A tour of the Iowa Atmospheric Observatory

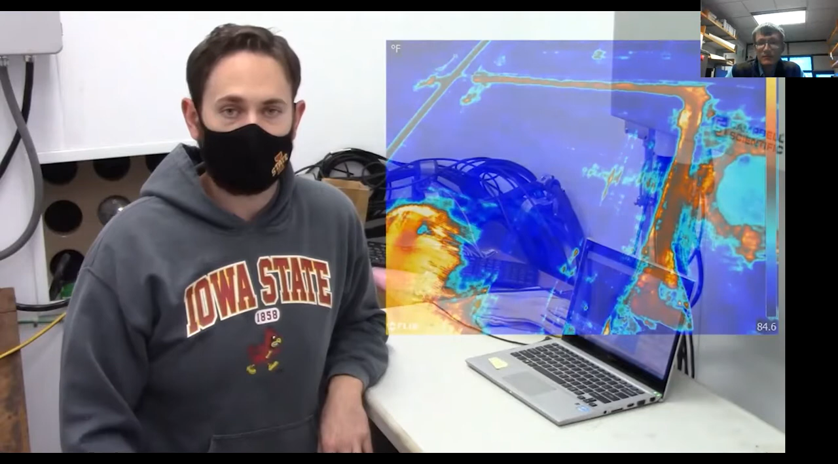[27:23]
And so from these images, we can get the canopy temperature of the crop underneath the cameras.
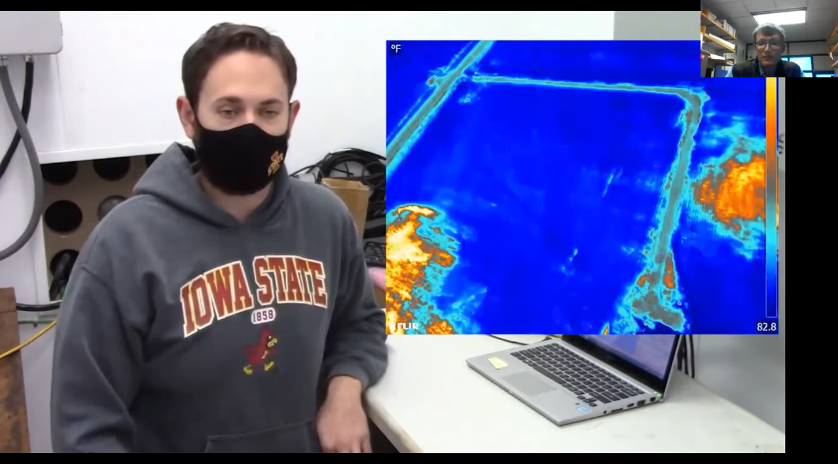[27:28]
And from this, you can estimate how those crops are using water throughout the growing season. And we can incorporate that into our studies as well.